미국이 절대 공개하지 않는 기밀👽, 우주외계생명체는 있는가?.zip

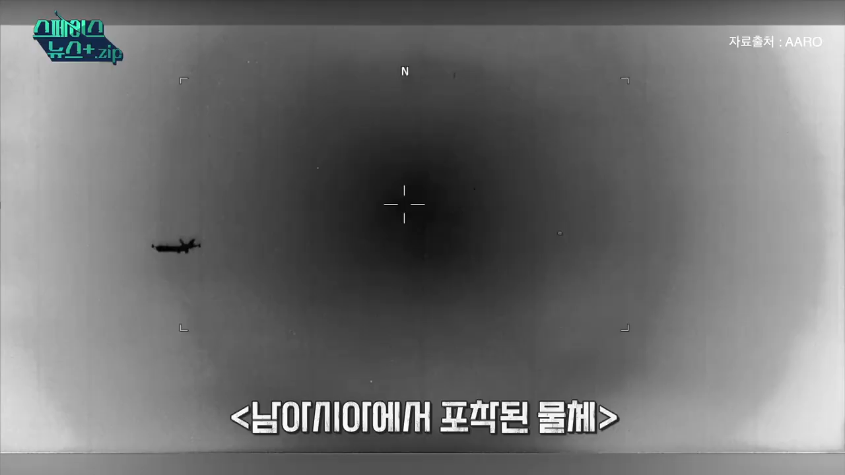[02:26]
보면 비행기가 날아가고 있고 뭔가가 쑥 날아가는데
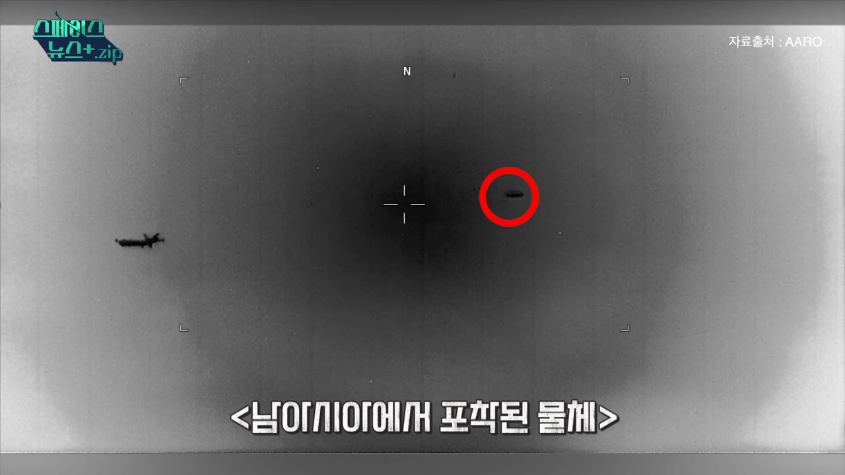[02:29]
보면 모양이 조금 비행기와는 좀 다르죠, 모양이 어쨌든. 비행기보다 조금 작은 비행물체 아닐까요?
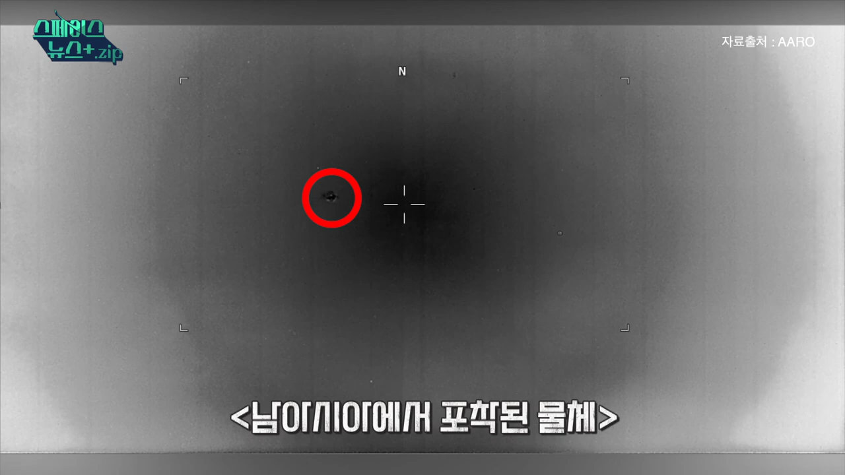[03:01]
지금 뭐 가운데 지금 반짝반짝했던 작은 점 같은 게 UFO라는 거죠? 네, 그렇게 보입니다.
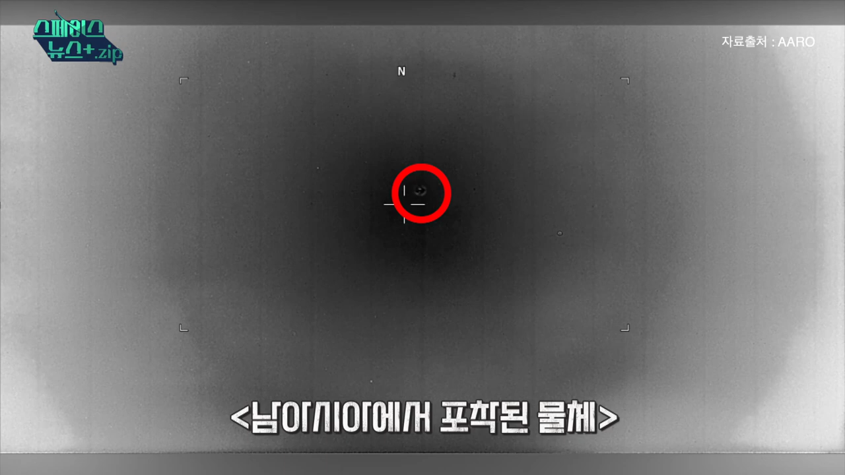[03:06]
혹시 뭐 날아다니는 새 안에서 그런 겁니까? 새가 저렇게, 그리고 이 고도 자체가 낮은 고도가 아니거든요.
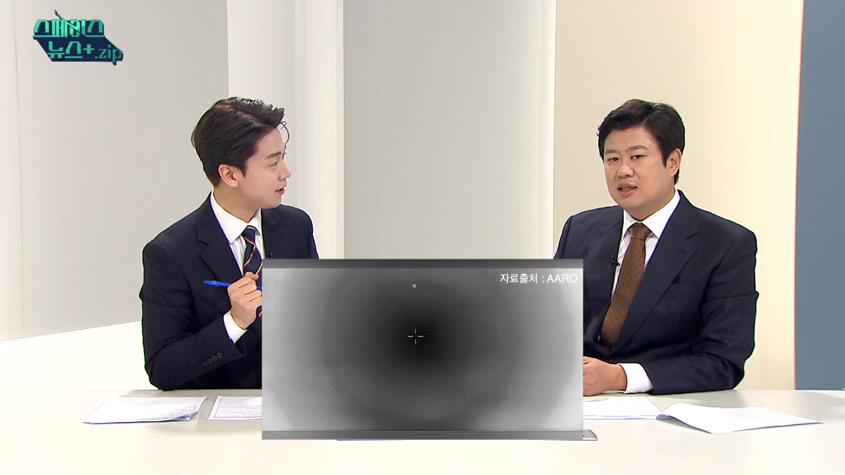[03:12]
그렇군요. 그리고 다음 영상도 있다고 하는데 하늘이 아니네요, 그렇죠?